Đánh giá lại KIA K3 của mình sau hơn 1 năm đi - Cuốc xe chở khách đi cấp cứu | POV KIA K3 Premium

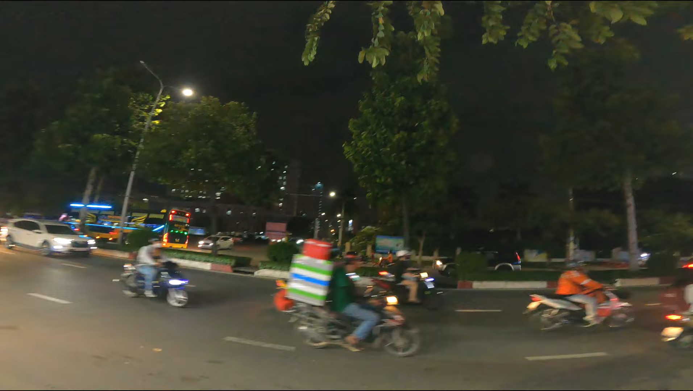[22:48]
Đi bộ qua bên đây đường anh em. Bên kia là trường đại học đại học ngoài bệnh viện Đa khoa Đồng Nai.
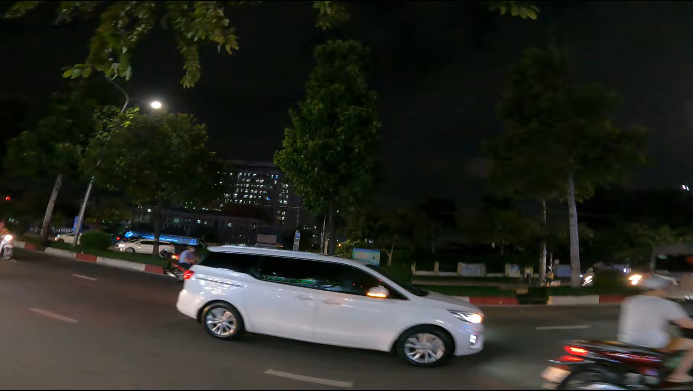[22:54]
Đối diện đại học đường đối diện bệnh viện Đa khoa Đồng Nai là có cái hẻm này.
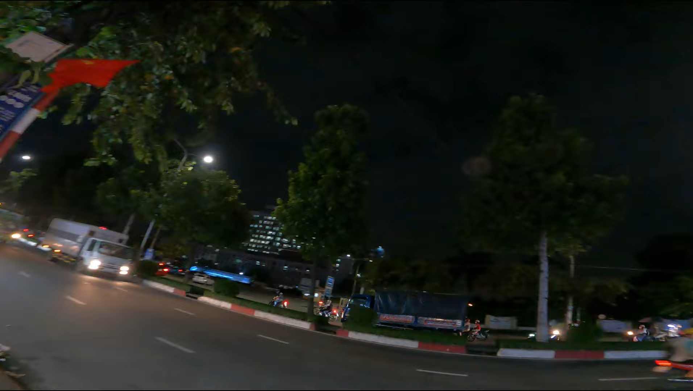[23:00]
Có cái đường này vô trong ngoài có quán cà phê Võng.
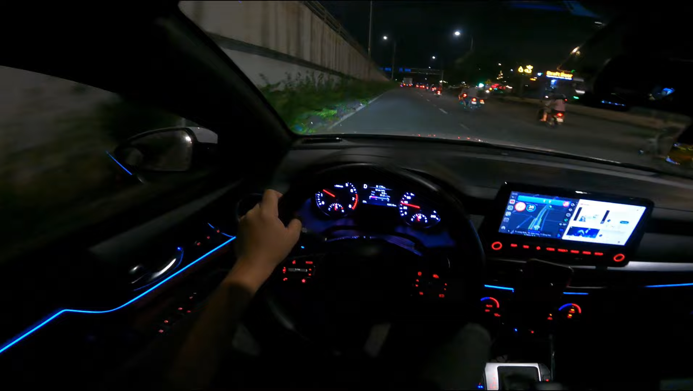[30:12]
cái vô lăng thì nó hơi nặng, hơi nặng, hơi nặng đối với mình. Ví dụ như những anh em đi nhiều dòng xe khác nhau hoặc đi sang chiếc K3 Kia K3 này á, thì chắc chắn Hải cũng kêu là vô lăng của K3 nó nặng hơn ha, đánh lái một tay nó hơi kiểu hơi gồng chút đó nhá. Cái đó là sự thật, mình không nói điều đâu.
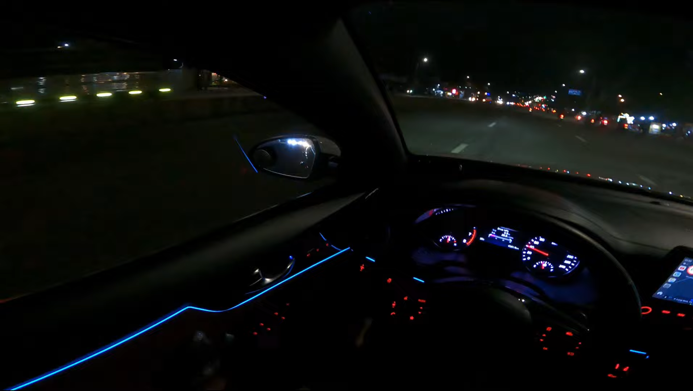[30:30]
Anh em hỏi anh em, những anh em đã chạy Kia K3 rồi anh em sẽ biết. Và đối với mình thì chiếc Kia K3 này thì đèn hơi tối nhá, đèn hơi tối, đèn thì đèn zin hơi tối. Đây anh em có thể nhìn qua camera, có thể anh em hơi không nhìn thấy rõ lắm đâu, nhưng mà nhưng mà nó hơi tối, thì đi đêm tối lắm, đi cao tốc của mình đi cao tốc hơi tối nhá. Về dàn lặn, có nhiều anh em hỏi là dàn lặn nó làm mát nhanh không, thì cơ bản thì làm mát nhanh không thì mình không biết, nhưng mà mình có chế độ đề nổ từ xa.